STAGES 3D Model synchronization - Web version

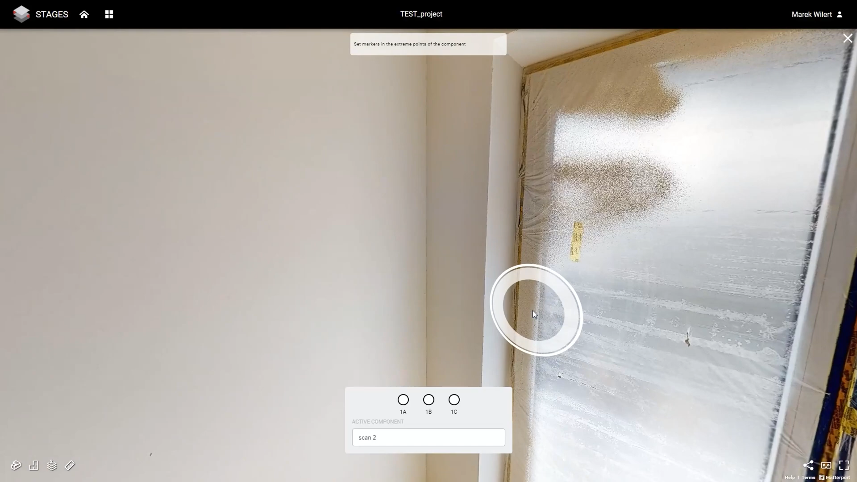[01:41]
We now have selected Scan 1 component in the wizard. When aligning, the overall concept is to set three specific coordinate points in the selected component space that are available in the reference model.
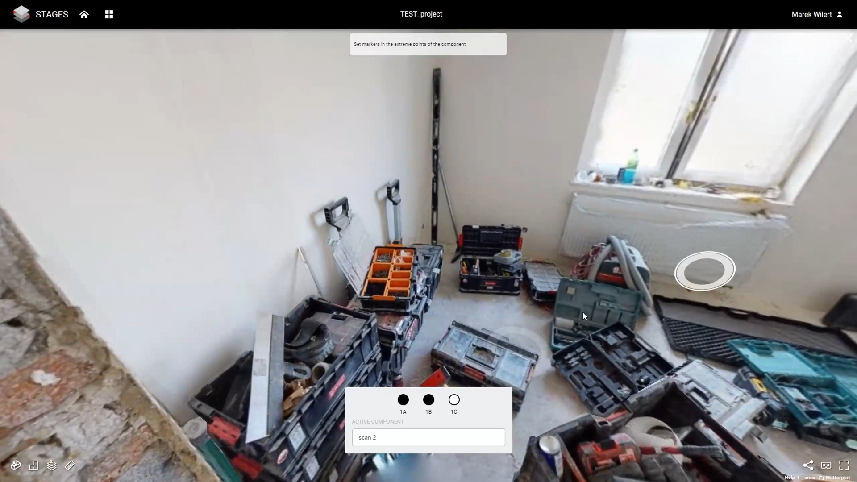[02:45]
If you inadvertently place your target point at a place you did not want or would intend, simply re-click on the wizard point and re-select that particular location.
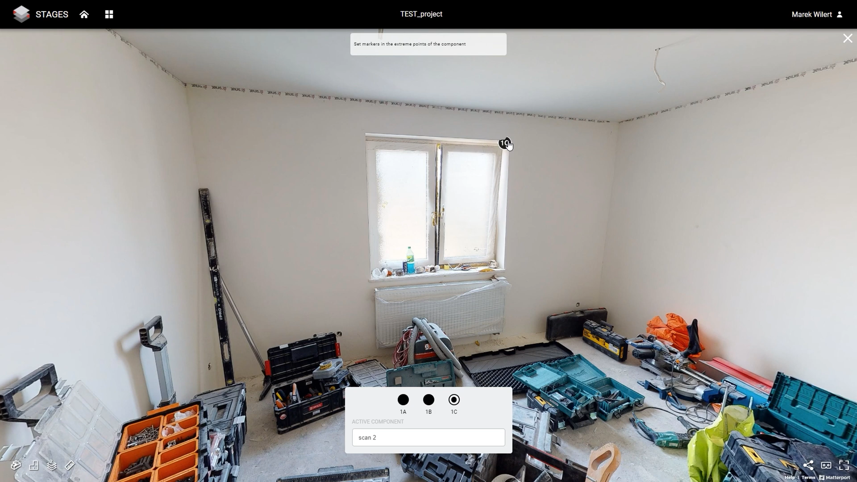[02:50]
So now we have set three points in our selected component with the indicators all filled. That lit the command button to go to the next step. When I go to the next step, I'll be presenting a list of reference components to choose from. So far, we only have one component.
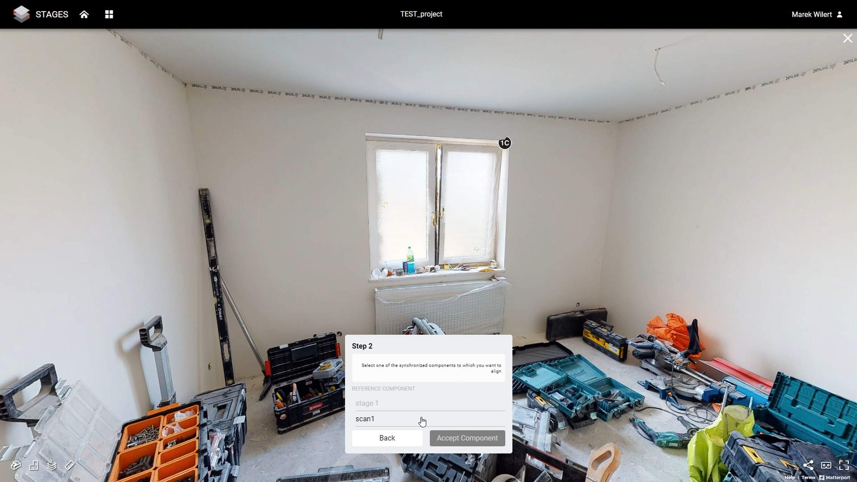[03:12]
In stage 1, we set scan 1 as a reference component earlier. If this was a more mature project, you would have numerous components to select from as reference components. We now select scan 1. The accept component button is enabled.
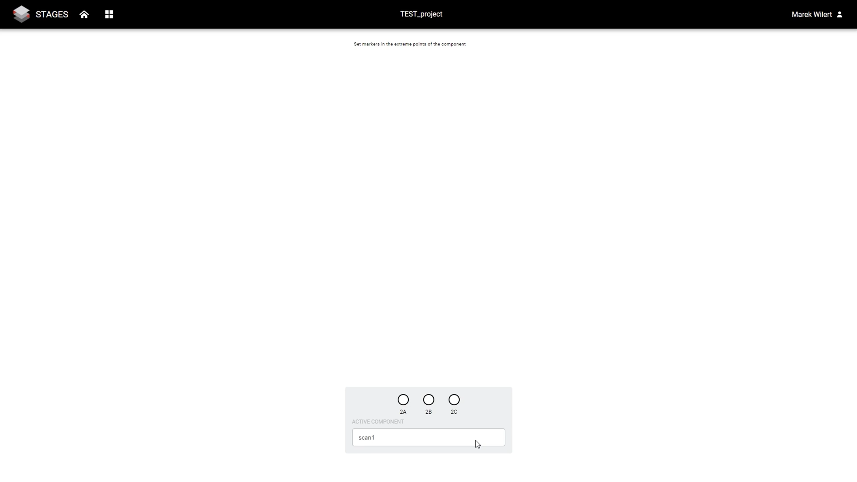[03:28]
We click the button to accept that component as our reference component.
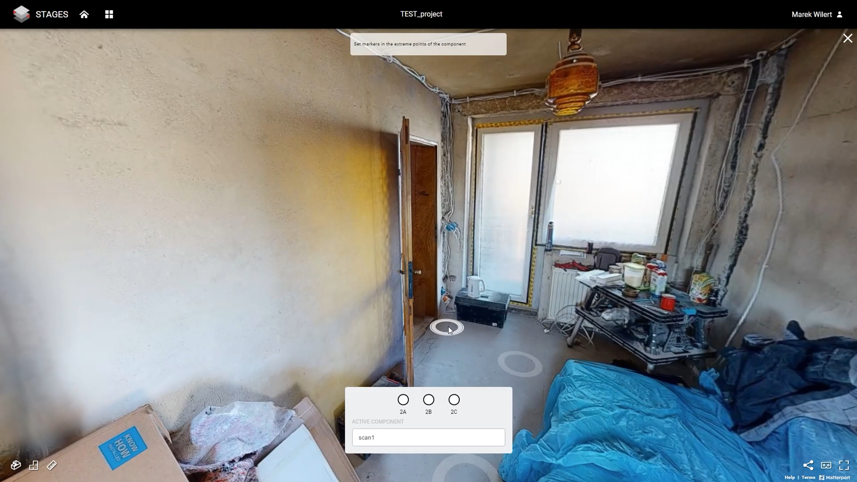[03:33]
As in the previous step, we navigate into the model. Another pro tip, if you first click any point in the wizard box of the reference component,
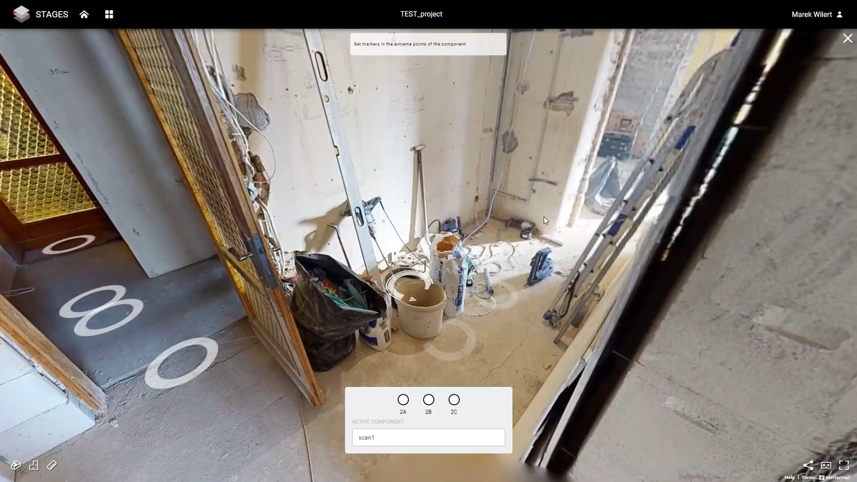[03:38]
a mini window opens at the top of the screen,
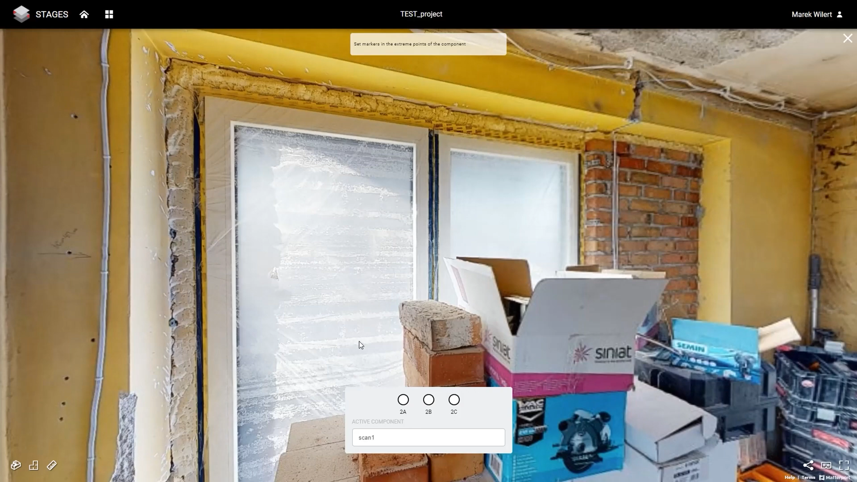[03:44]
showing you the location of the corresponding point in the step 1 reference object. You can expand the mini window for a larger view, then navigate to the coordinating location, re-select step 2 reference point, then set the actual sync location point.
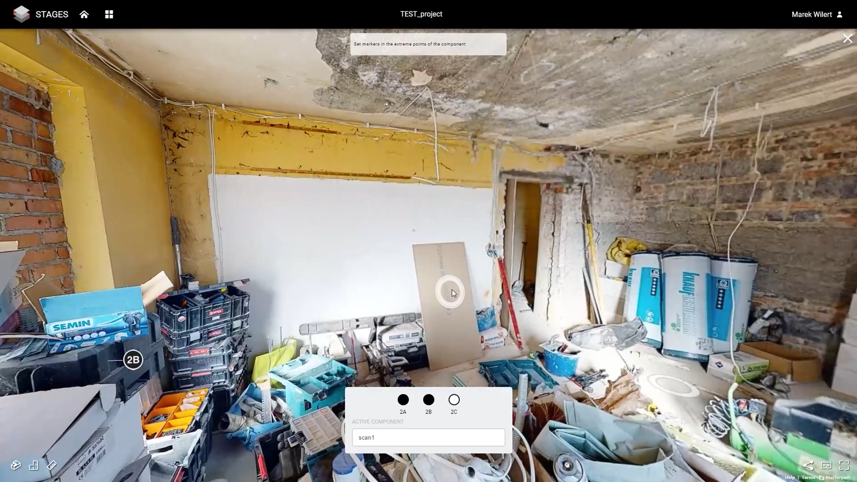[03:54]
Now, continue to follow the same steps for each of the other two points.
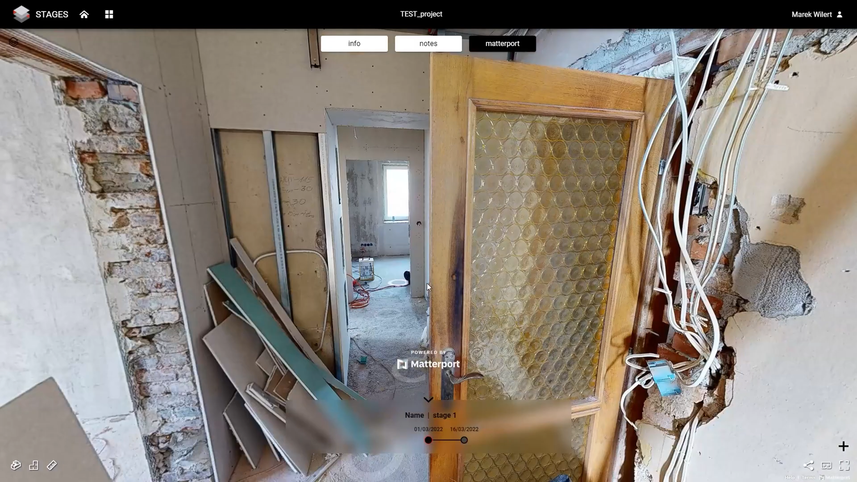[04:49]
Let's navigate to a different location, select the timeline again.
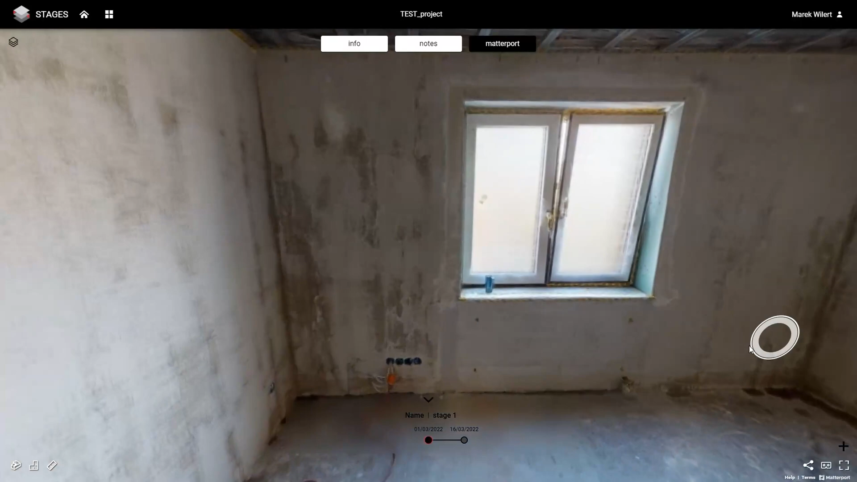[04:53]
We will again be in the same location as the same angle of view in our previous position. Congratulations! You have completed synchronization of your first two scans.